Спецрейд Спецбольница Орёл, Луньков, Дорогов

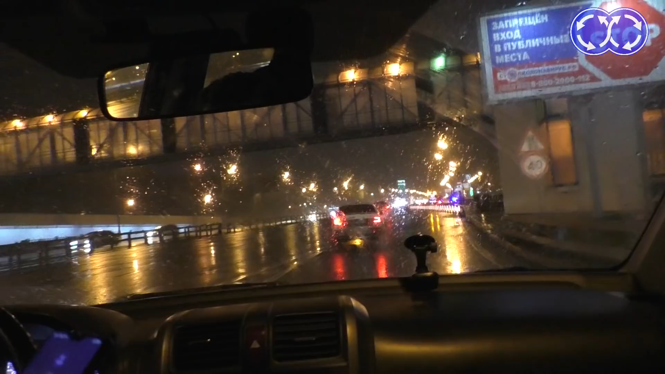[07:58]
Итак, въезд в Москву 15-е число Вечер
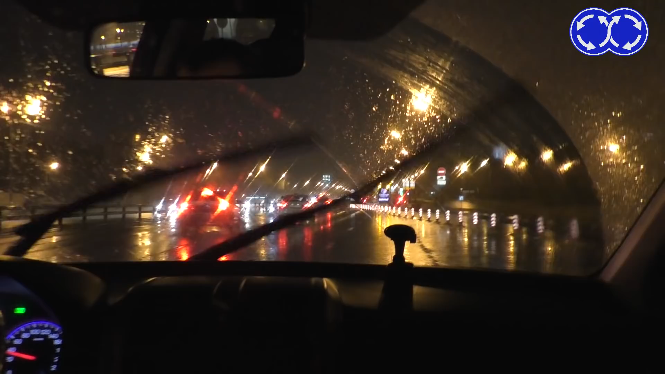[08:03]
Внимание Все перекрыто Но Останавливают ли машины? Ну, какие-то, наверное, останавливают Четыре сотрудника на одну машину Куда мы сегодня ездили?